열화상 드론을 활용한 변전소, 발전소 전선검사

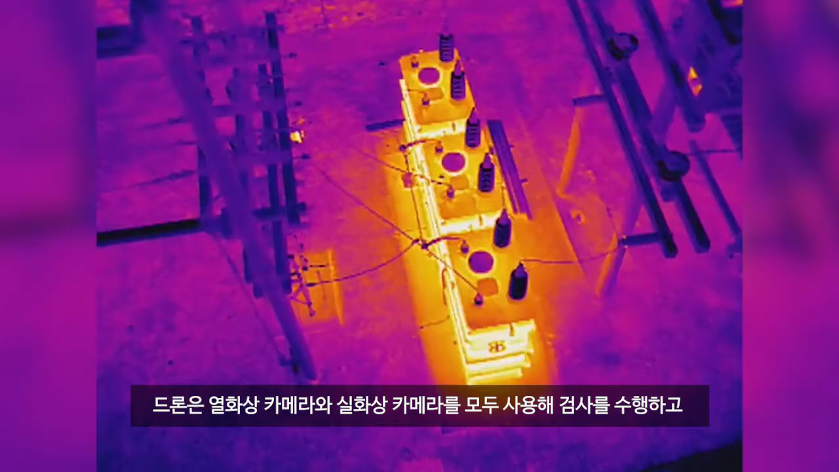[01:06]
Drone inspections are being done every day, both with thermal and visible cameras, and they can be much more cost effective than other inspection methods.